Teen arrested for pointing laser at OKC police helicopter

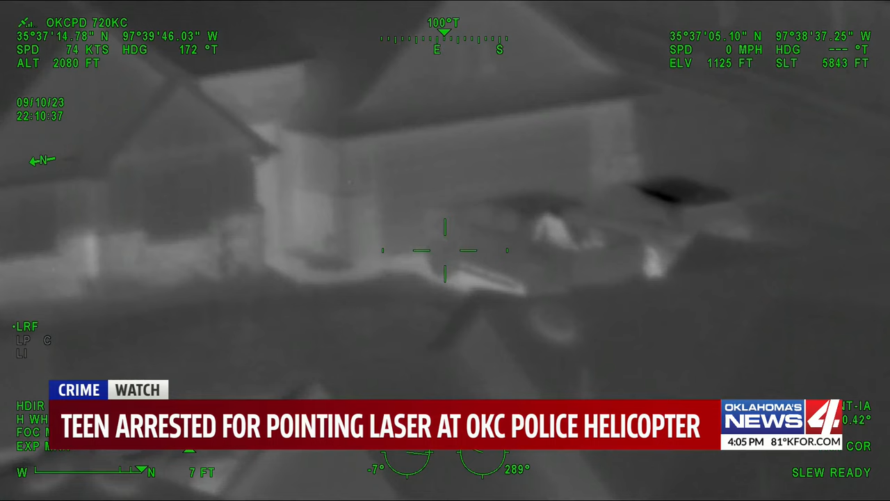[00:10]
This is video of the chopper camera zooming in on the laser. A short time later, officers were knocking on the door at a home in northwest Oklahoma City. Hey, ma'am.